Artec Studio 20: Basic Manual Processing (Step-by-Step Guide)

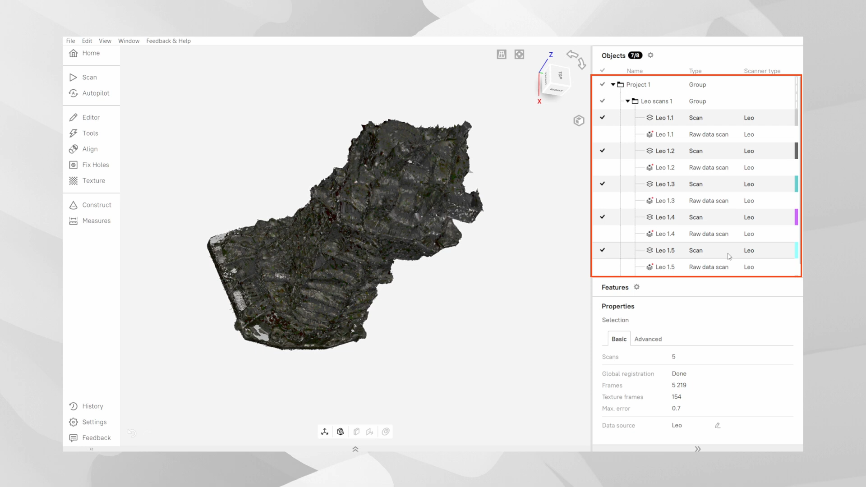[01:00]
or if you are working with the data from a scanner like the Artec Spider 2, you can skip this section entirely and move straight on to the next step cleanup.
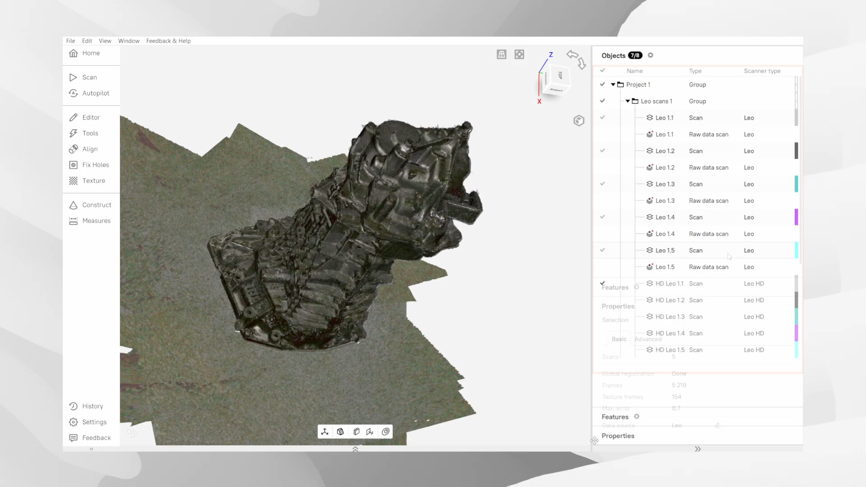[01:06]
Take a look at your workspace. If you see not only the raw HD data icon,
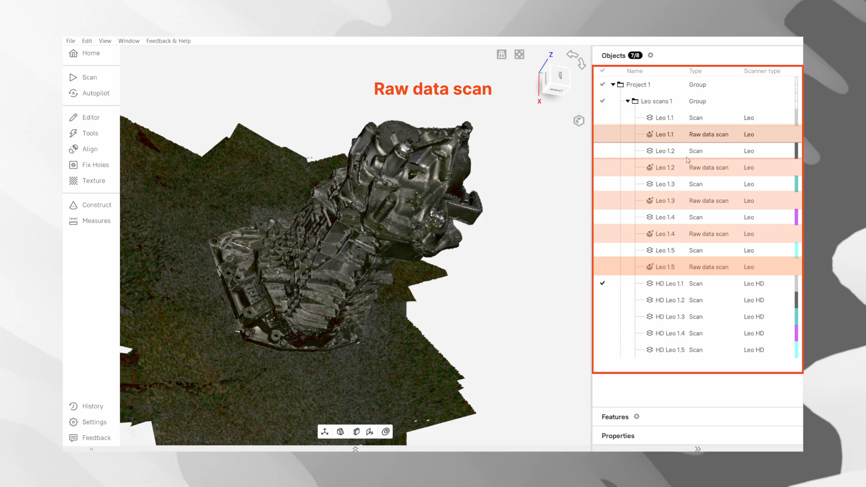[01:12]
but also separate HD scans, then your work here is already done.
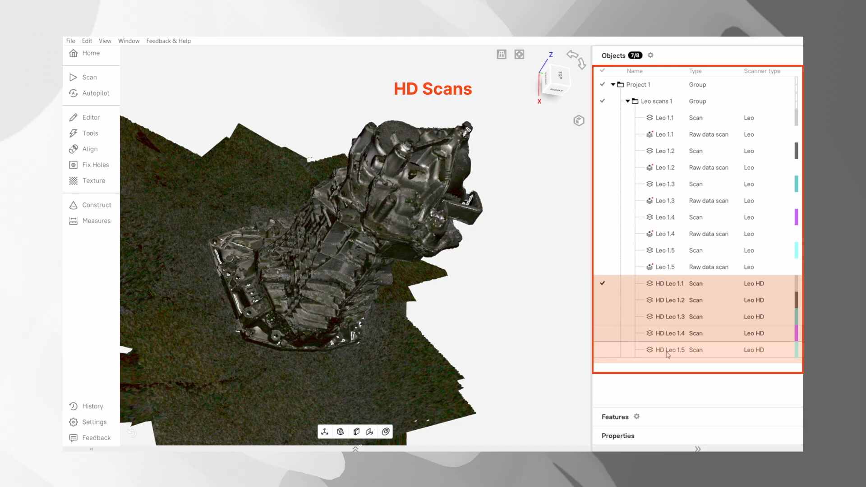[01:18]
Next, you will continue working with the extracted HD scans and the original raw data will no longer be used.
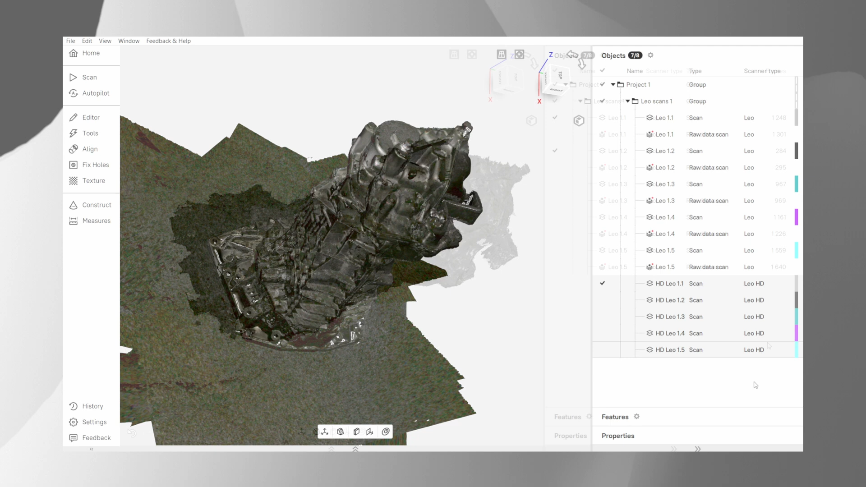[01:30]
However, if you only see raw data, then you'll need to unpack it manually to access those high detail frames.
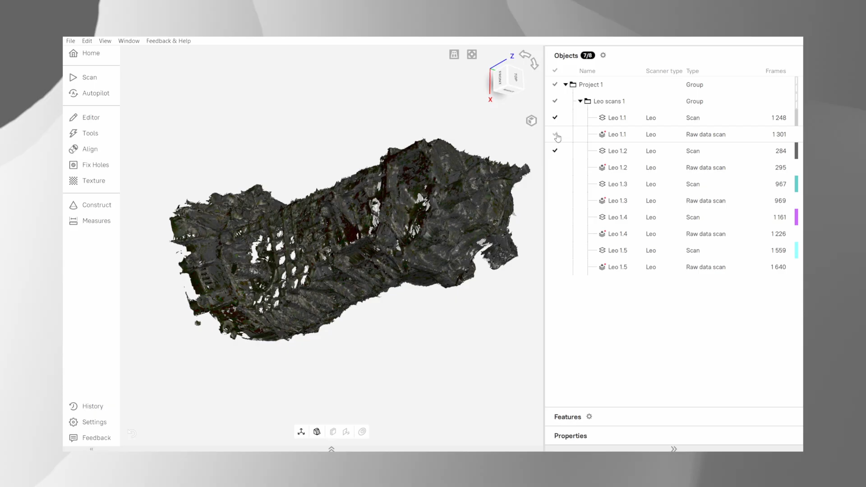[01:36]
To do that, simply select your scan,
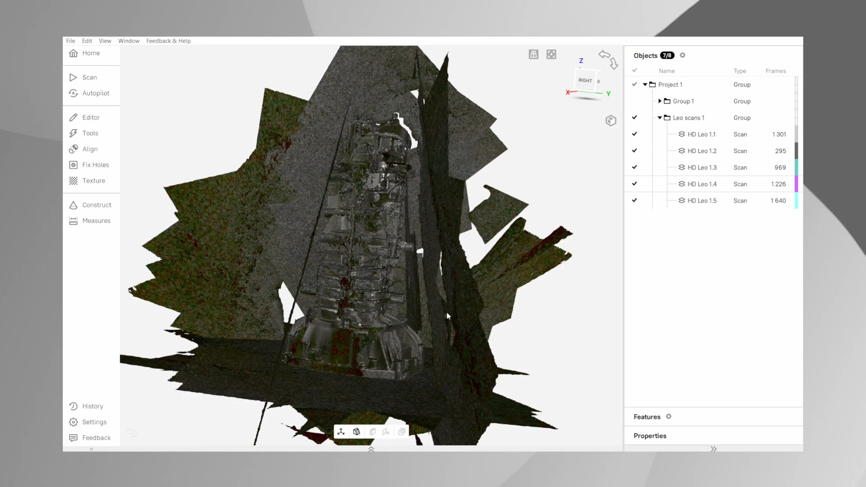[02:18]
A clean scan is absolutely critical for accurate alignment and fusion later on.
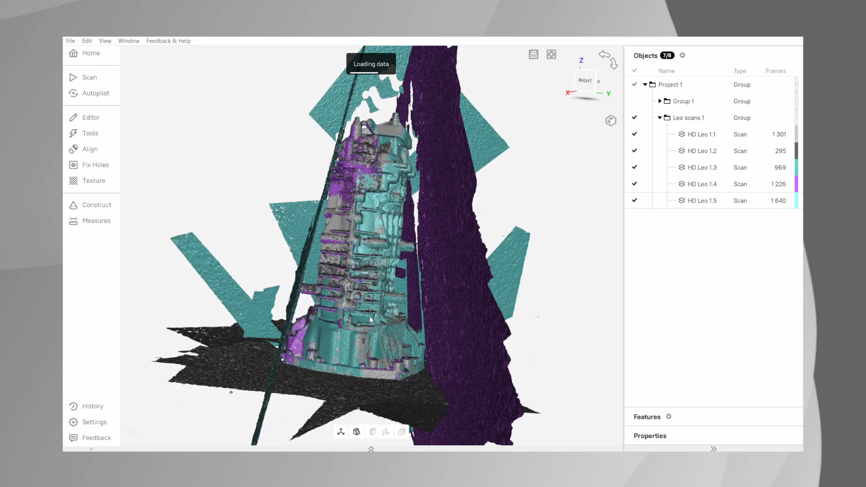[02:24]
Our goal here is to remove everything that isn't the object we want to keep.
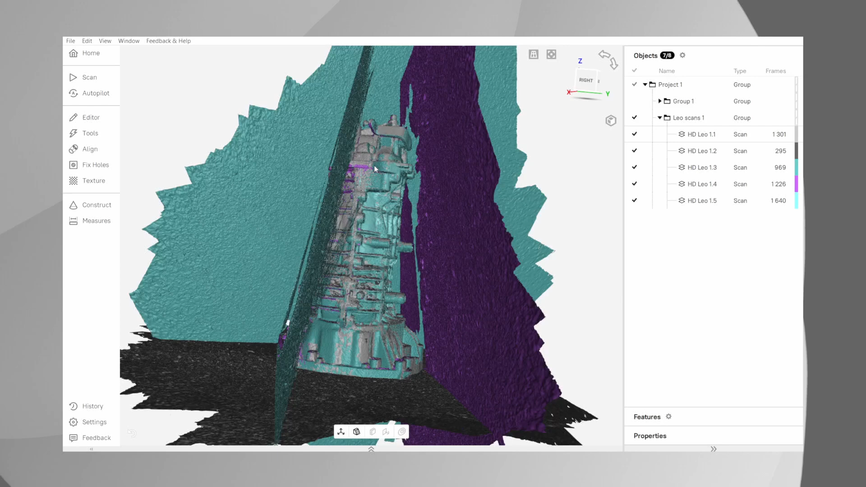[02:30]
The table, the floor, maybe your hands or any other background noise.
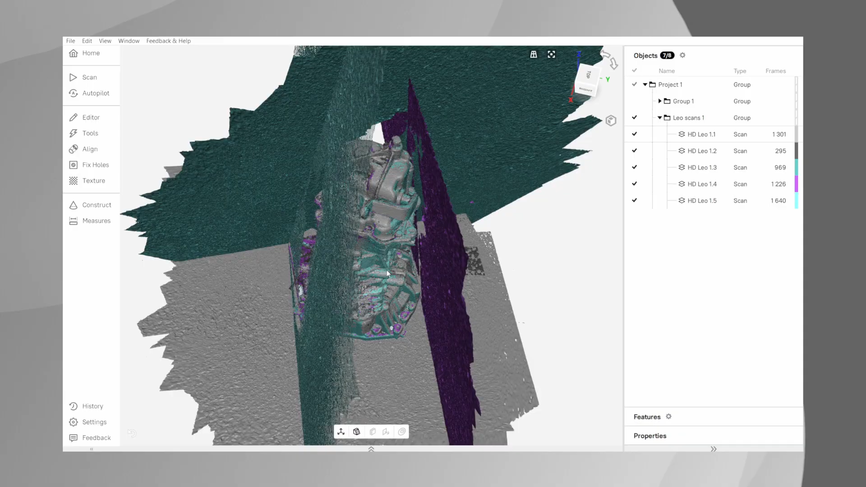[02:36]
In the editor tab, select the eraser.
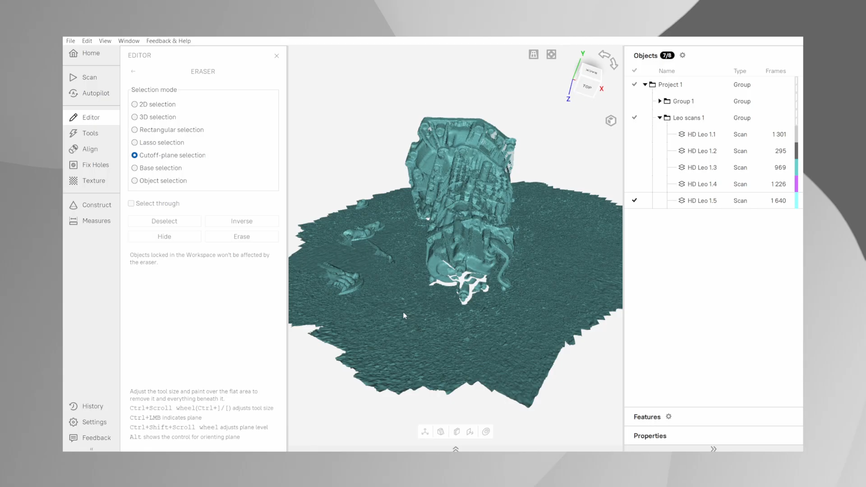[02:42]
The most efficient tool for removing large flat surfaces is the cut-off plane selection.
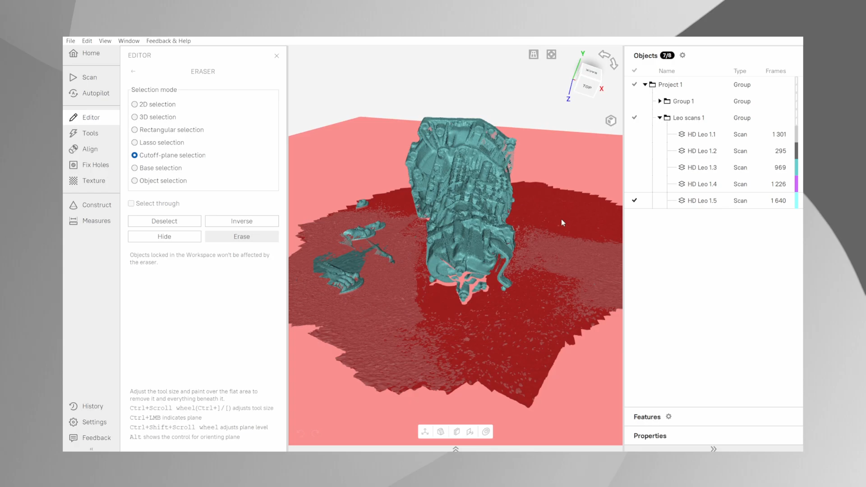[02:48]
You can eliminate the entire base with just a couple of clicks. For more precise work, the 2D selection or lasso tool are perfect for trimming away smaller, irregular pieces.
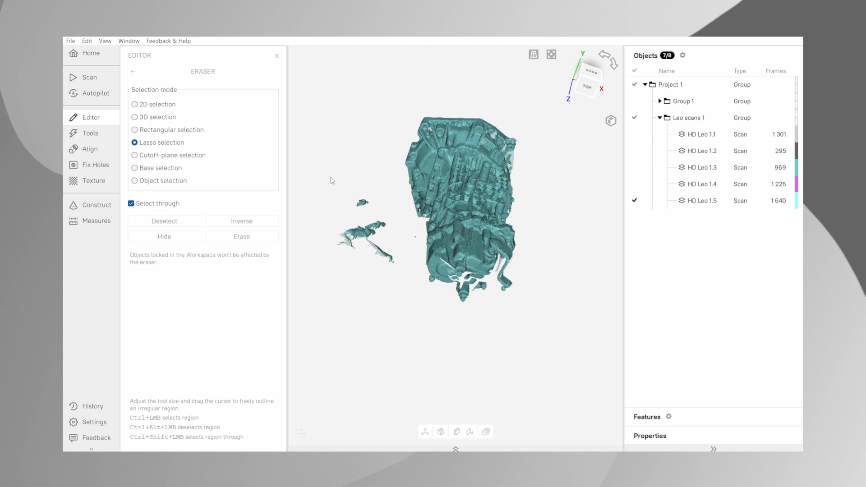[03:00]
Take a moment here to carefully isolate your object. Take a look at the keyboard shortcuts on the left under the tool. This will help you quickly select
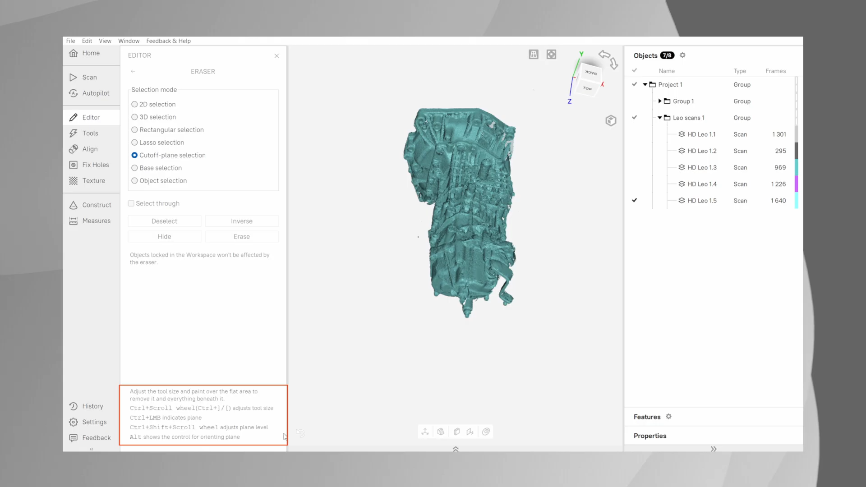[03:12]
or change the surfaces you would like to remove.
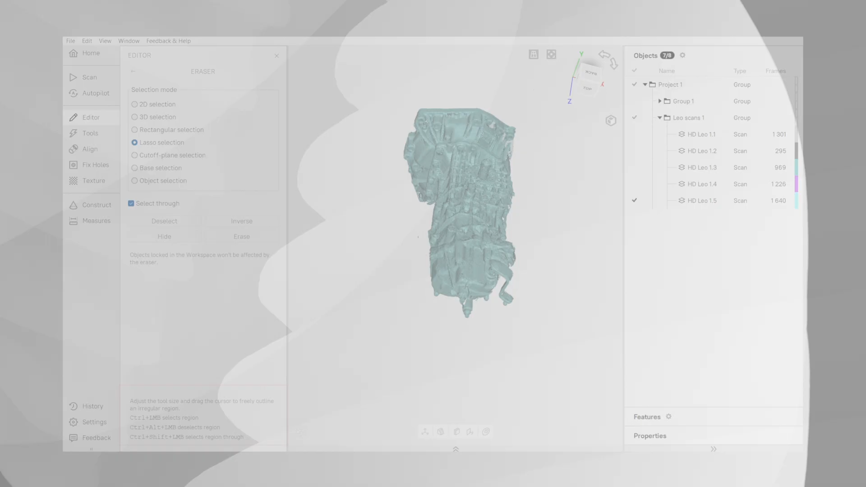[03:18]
If you scanned an object by turning it over in separate scans, we need to align them into a single object.
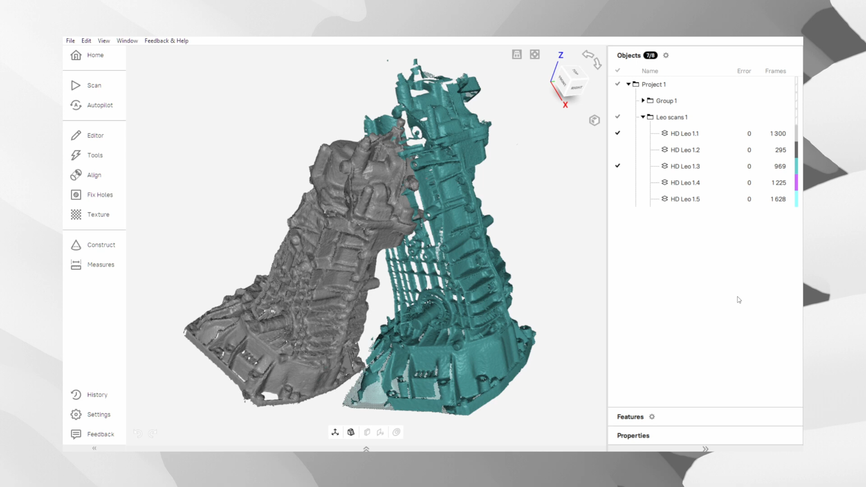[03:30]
Go to the alignment tab. The logical first step is to use the automatic alignment feature. It's powerful and often works well, especially if the images have a lot of overlap and geometry. Don't overlook manual alignment. It's often faster and more accurate. For an efficient workflow, use markers as a preliminary step before running the outer alignment.
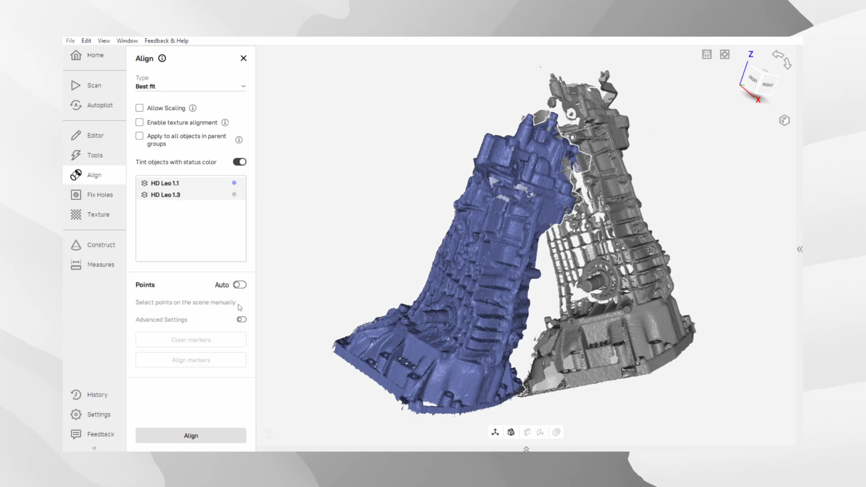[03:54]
Using the point-to-point method,
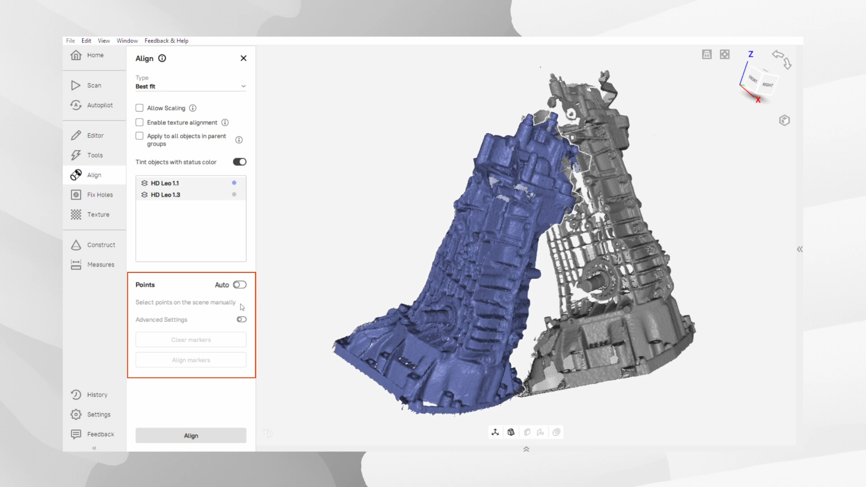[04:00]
select at least three corresponding points on both scans. For best results, choose distinct features like corners or unique markings.